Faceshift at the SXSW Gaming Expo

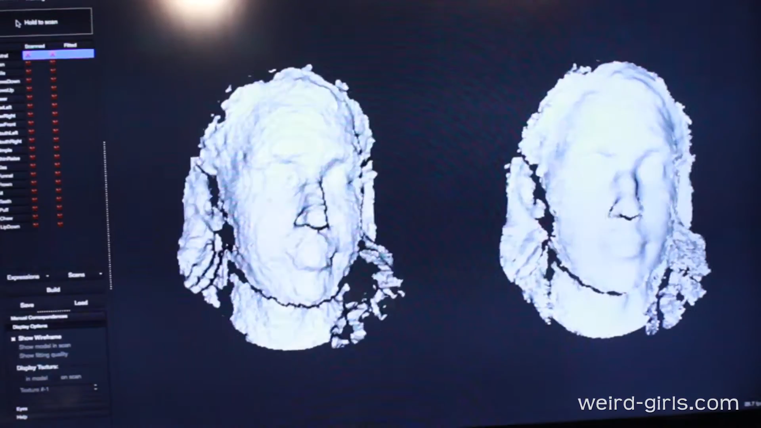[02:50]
So this is like a depth map that we're capturing of you in real time so it tells me about the surface of your face and your hair and it gets your neck and so on and so forth. On the left side what you're seeing is our kind of default tracking model and
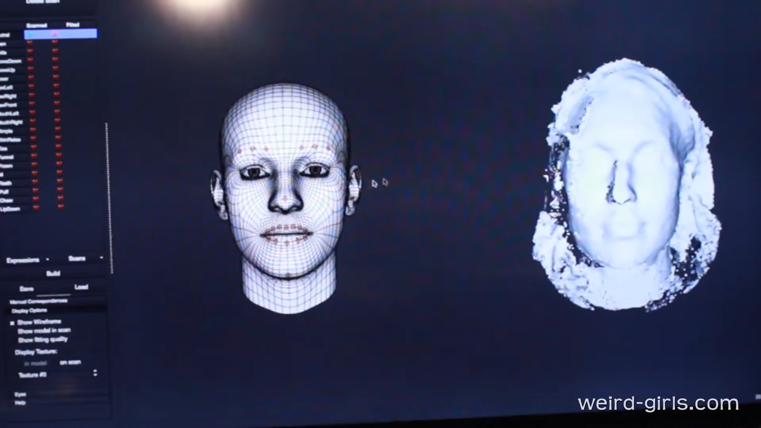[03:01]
with one button I will begin to make it appear more like the shape of your face. That is so cool! That is so cool!